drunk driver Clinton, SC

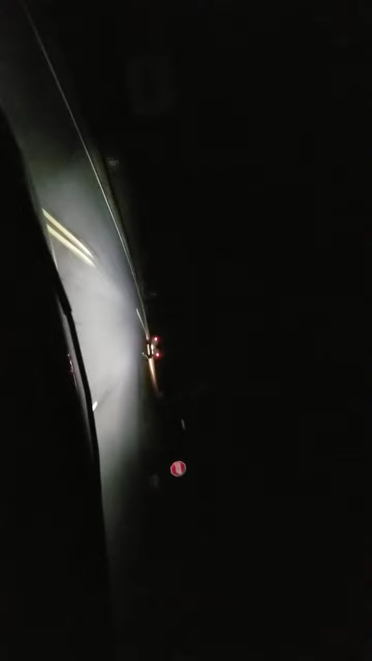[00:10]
He's tore the fuck up. Look at this shit. There he goes. I was watching him on 385 fucking crossing the lanes and shit. Let's see if he wrecks this motherfucker. I hope he doesn't hit anybody.
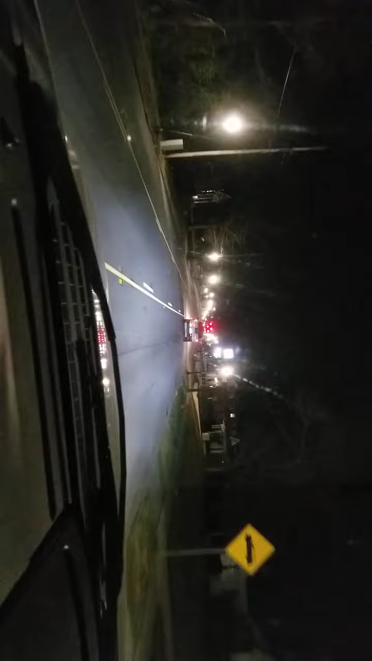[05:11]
We're gonna see that red light.